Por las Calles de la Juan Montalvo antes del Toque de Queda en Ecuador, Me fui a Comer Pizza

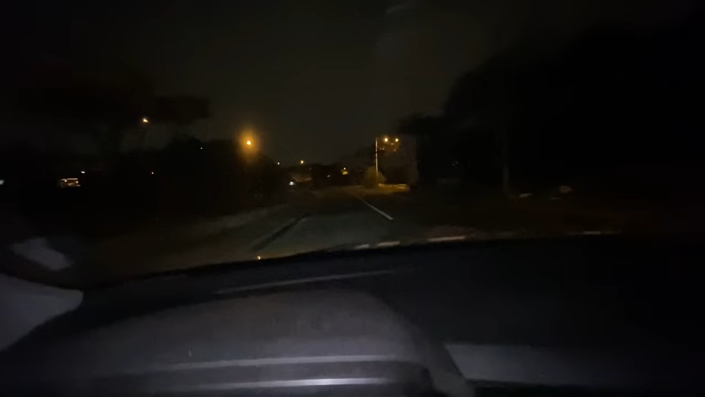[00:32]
O es cerca de la Prosperina o algo así. Entonces, ¿qué vamos a hacer hoy?
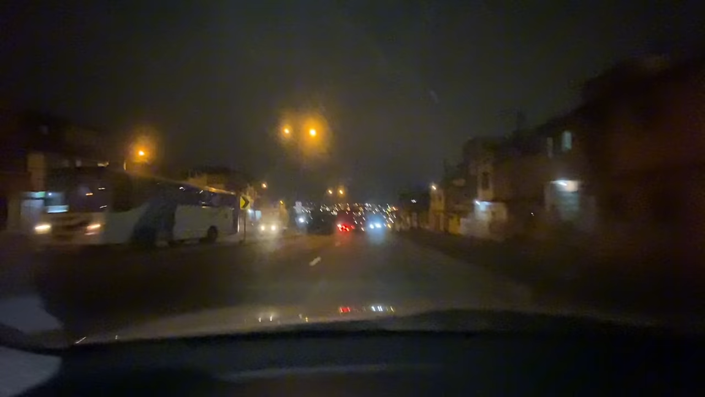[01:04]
Hay actividad y movimiento. No sé cómo se me vea, uy, en el celu, porque cuando es de noche,
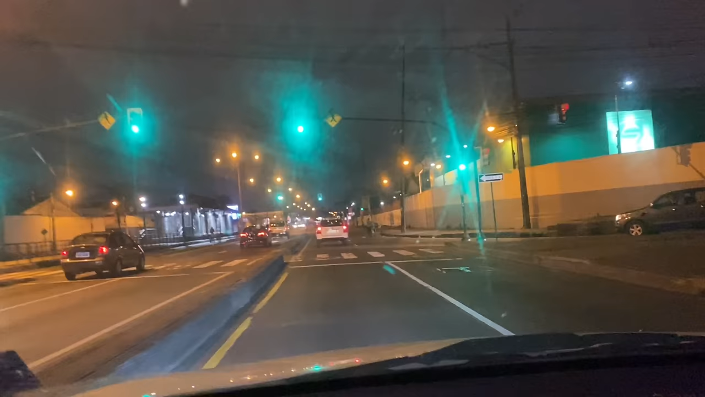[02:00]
Bueno, amigos, la verdad es que venía de visitar un familiar, ya me iba, pero como no he comido nada, pues como les decía, me dieron ganas de pizza. Así que nada, así está como que la vía Daule.
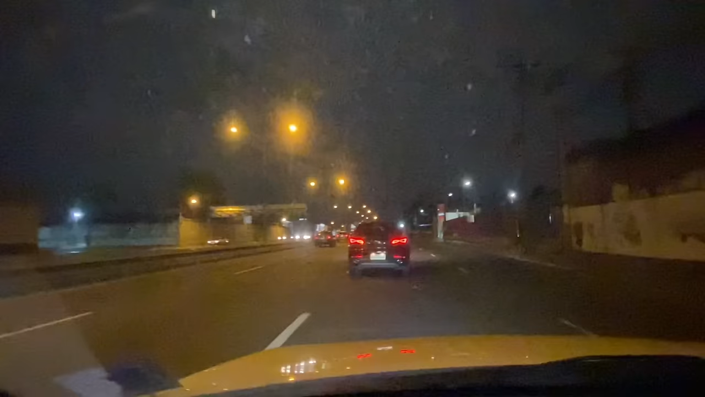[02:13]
Sí hay afluencia de personas por acá por la vía Daule. Ahorita vamos a comer a la pizzería Velasco Pizza, que está en toda la principal de la Juan Montalvo, ¿ok? Así que vamos a ver cómo está también la Juan Montalvo.
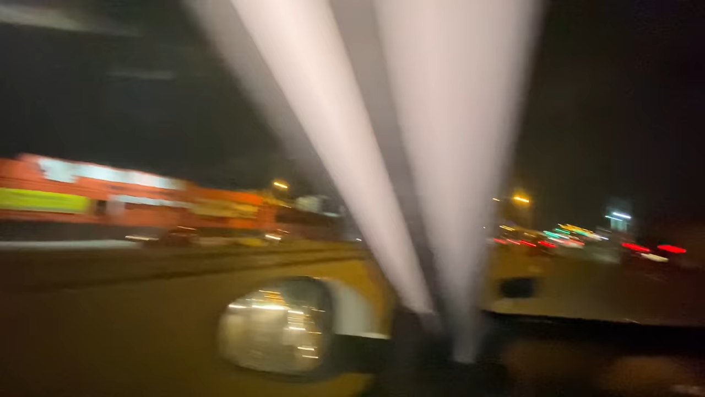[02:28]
Bueno, este de aquí es... A ver, vamos a ver si limpiamos un poco este parabrisas. Déjenme ver. Ups, uy, se me acabó el agua. ¡Qué huevada! Se me acabó el agua, amigos. ¡Cha madre!
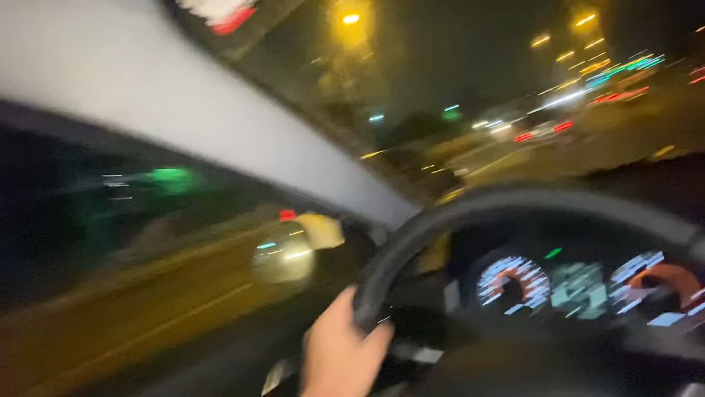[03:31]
Pero bueno, ya está. Así está la vía Daule. Bueno, pues ya estamos adentrándonos a la Juan Montalvo. Como les digo, esta es la vía Daule. Al frente está como que la Pepsi.
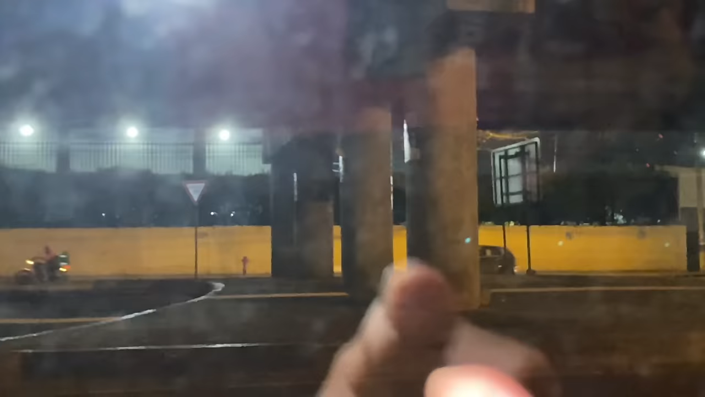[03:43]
Pero bueno, estamos de noche, así que no creo que se vea bien. Ay, qué horrible que se ve con el vidrio, chucha. Pero bueno, ahí está. Nada más no bajo el vidrio porque ustedes saben que después me jalan el celo.
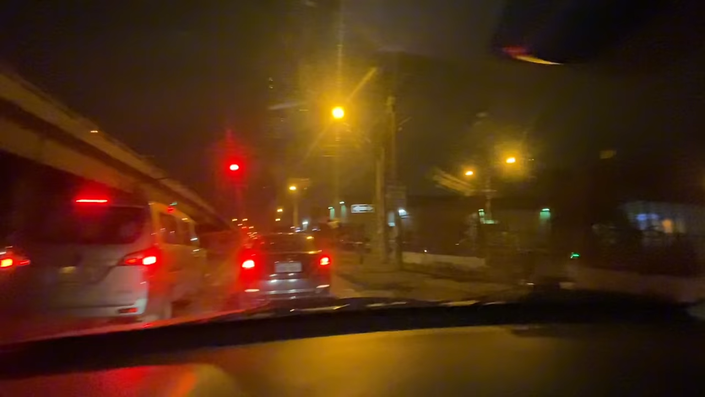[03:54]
¿Quién quita, no? Pueden estar jalando el celo. Bueno, y ahí se gira este semáforo. Esto es debajo del puente. Se gira este semáforo allá y es la, como les decía, la Juan Montalvo, ¿eh? Ahí está la tricimoto de la Juan Montalvo. Vean esa tricimoto. Ahí está. Ahí está.
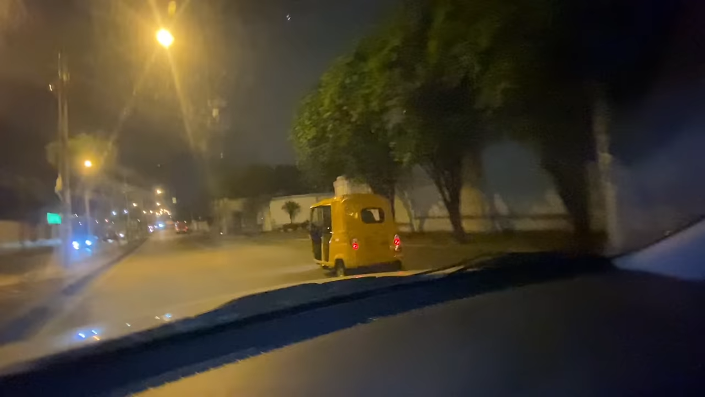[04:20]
¿Y esos manes quiénes serán? La lámpara esa movida, ¿ves? Ahí está. ¿Ves? Acá ya estamos adentrándonos a la Juan Montalvo. Así está el panorama por acá.
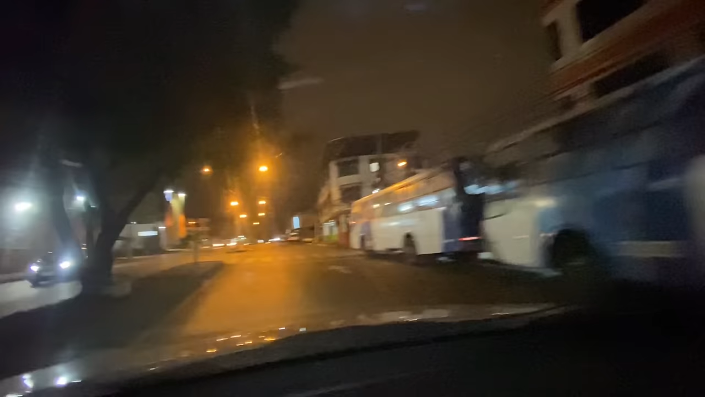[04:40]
¿Ves? Así está el panorama. Hay basura por ahí. Bueno, vamos a bajar
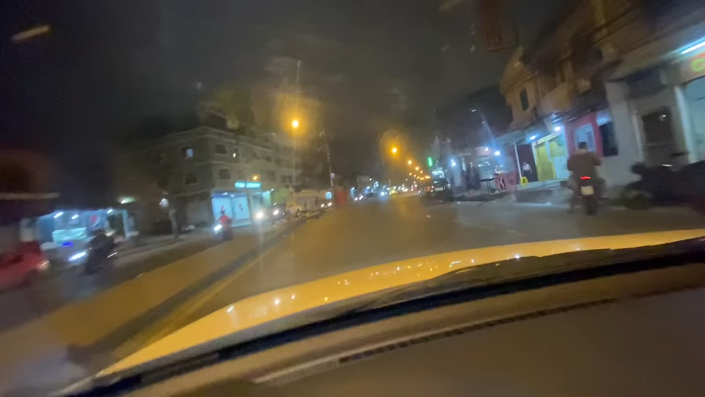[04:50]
de los vidrios como para que vean que del lado de acá es que está Velasco Pizza. Ahí están los pacos, ¿eh? Este chucha. Ahí está el Paco ahí.
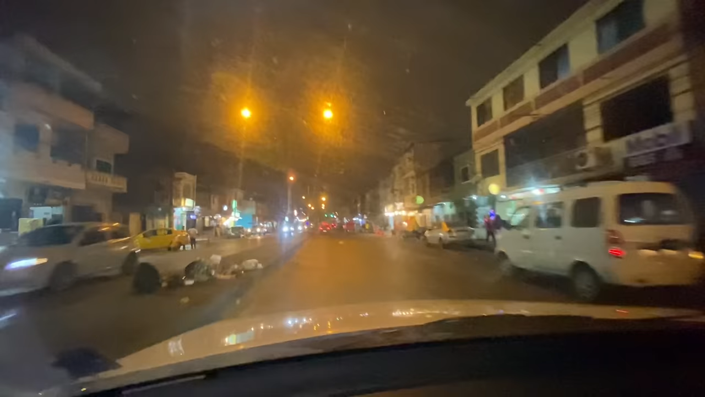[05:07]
Velasco Pizza, déjame ver, más acá sí creo que. Ya me he perdido de Velasco Pizza.
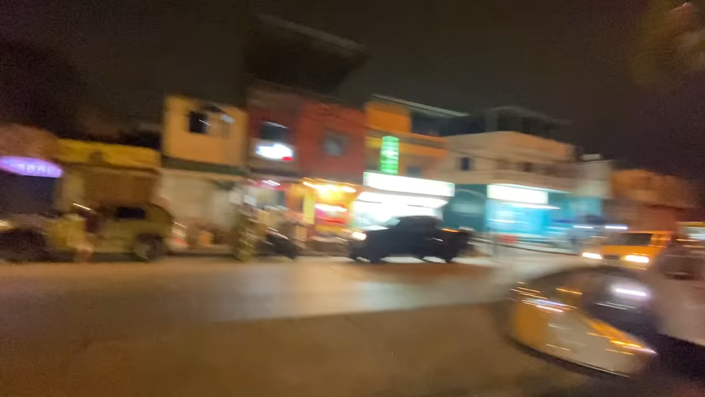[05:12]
Ahí está, este Velasco Pizza. ¿Se lo vieron? Ahí está mi ñaño. Trisimoto.
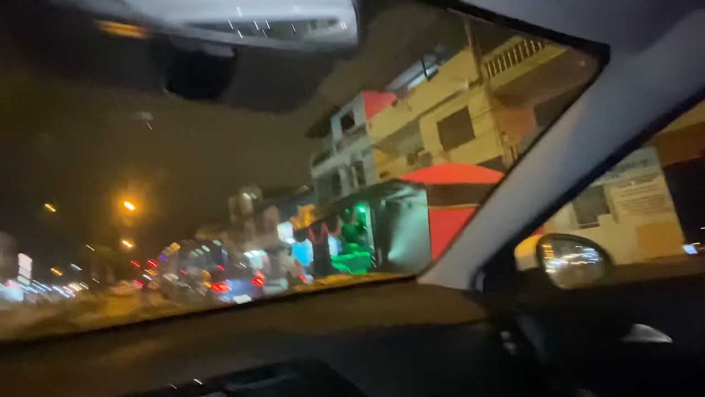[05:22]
Ups, Trisimoto. Ya. Ahí estamos.
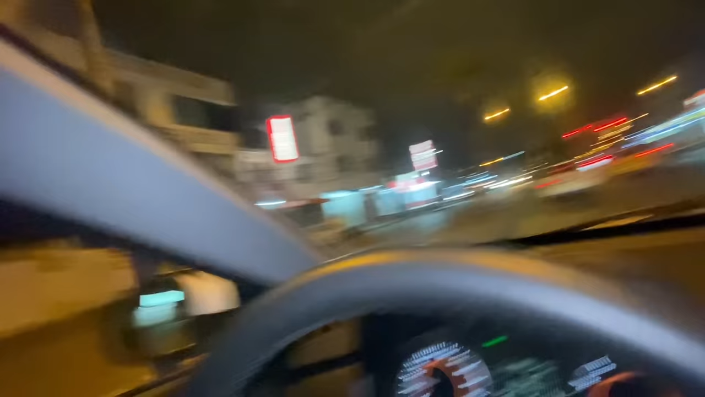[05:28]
Vamos a subir el vidrio, mi ñaño, porque uno nunca sabe. Si me pueden jalar la huevada. Bueno, ahí estamos. Así está el movimiento en la Juan Montalvo, mi ñaño.
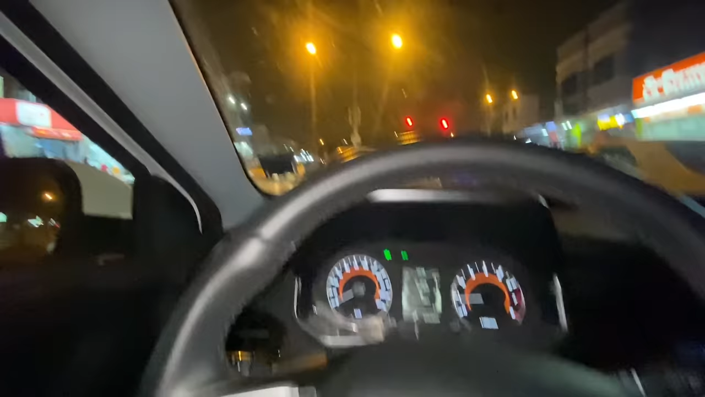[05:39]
Bueno, así está el movimiento.
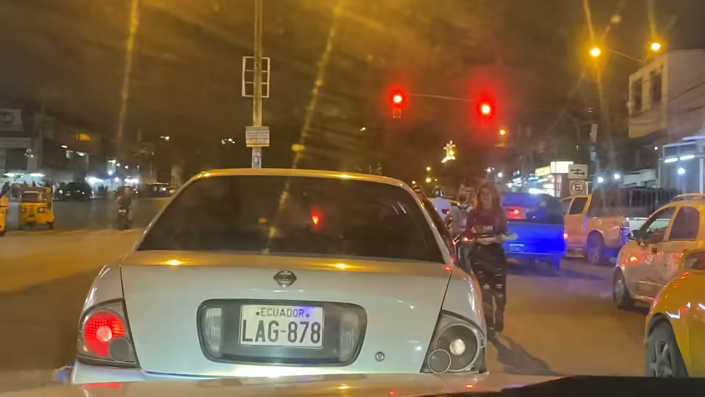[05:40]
Miren, ahí está una chica compartiendo los bocaditos, ¿ves? Ahí está, ¿ves? ¿A cuánto estará vendiendo los tres platos?
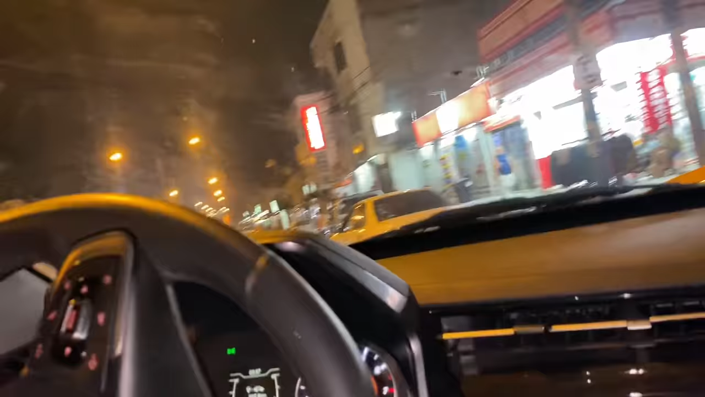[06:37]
No seguía el man, ahí está la chica. No seguía el trisimotero. Me dejó ahí. Tuve que retroceder un poco, amigos. Bueno, ahora sí. Vamos por acá, sí. Vamos a Velasco. Así está el ambiente, mis ñaños. Miren, así está. Aquí creo que es Velasco.